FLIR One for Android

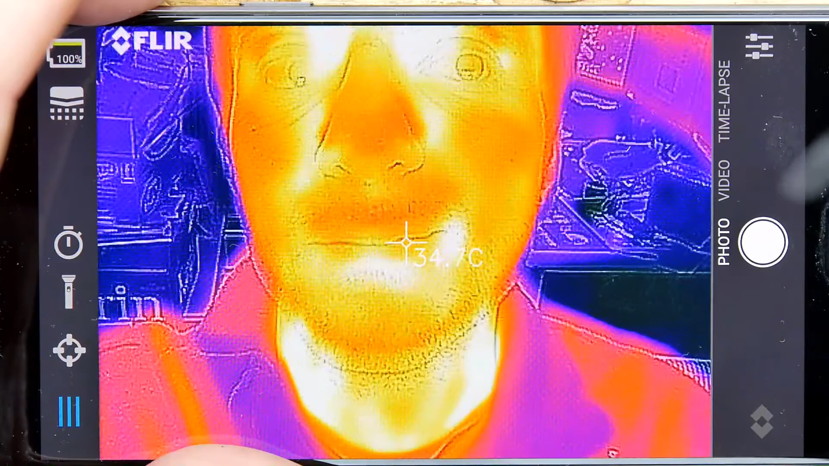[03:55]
On screen: spot 34.7°C
neat pretty neat I think that's a fun a fun gadget oh something of interest by the
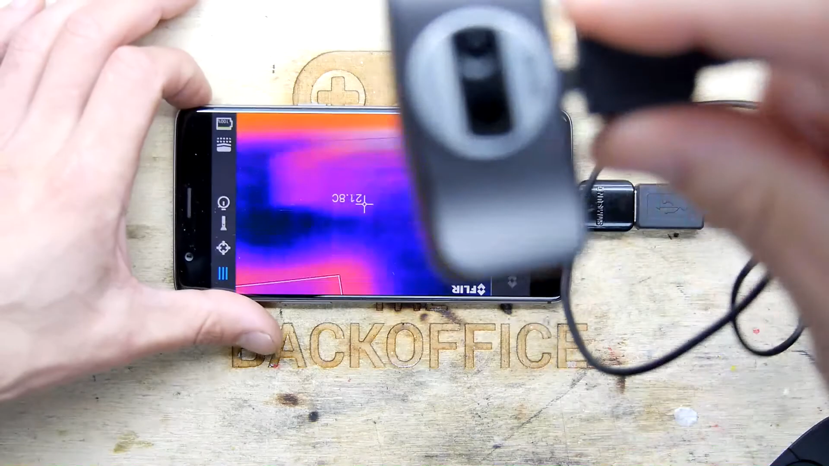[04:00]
On screen: spot 21.8°C
way if you hold it up to the camera you can see the the old lens is quite reflective there the old glass yeah so please leave some comments down below and we can